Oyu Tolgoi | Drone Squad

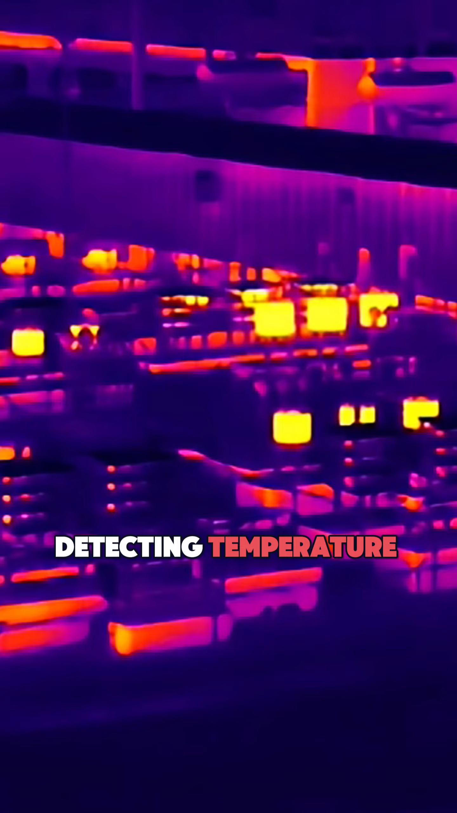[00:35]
detecting temperature anomalies across high-voltage lines and critical infrastructure, ensuring early fault detection and maximizing uptime.